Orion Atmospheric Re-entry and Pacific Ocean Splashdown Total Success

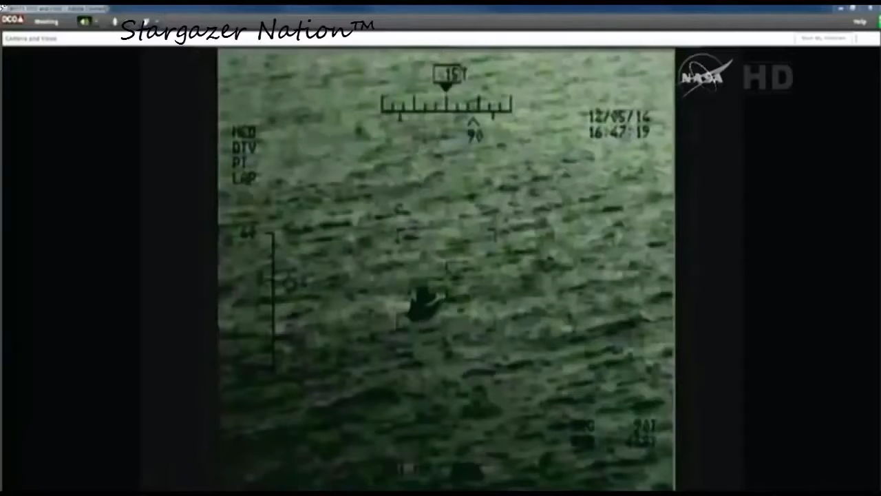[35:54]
Again, a good view of Orion as it awaits the arrival of the recovery.
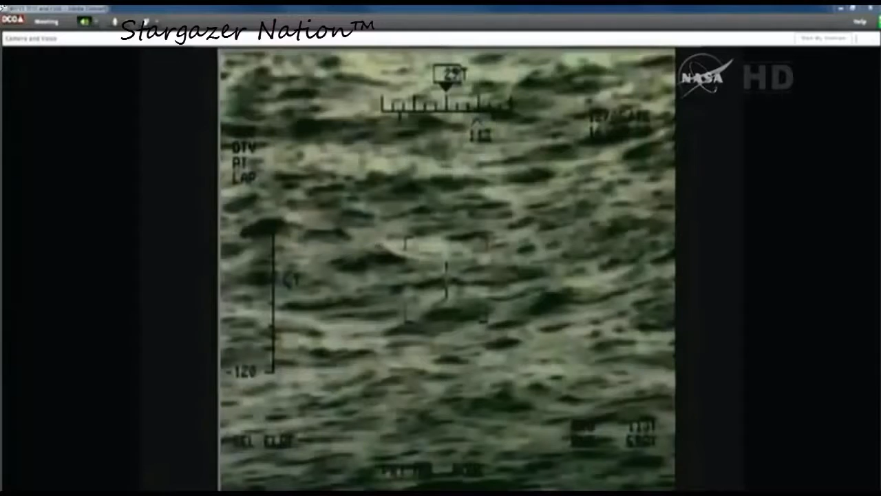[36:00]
A splashdown occurring 18 minutes ago at 10:29 a.m.
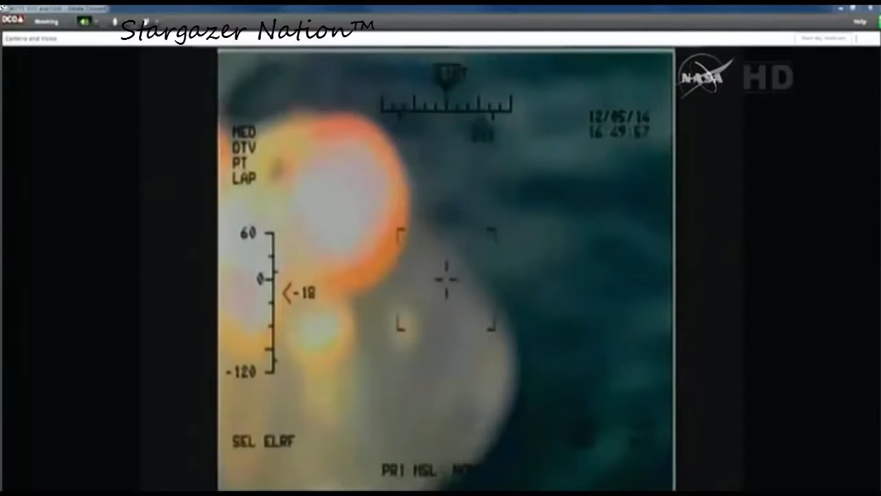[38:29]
But nonetheless, Orion under its main parachutes, which are being recovered by naval boats in the area.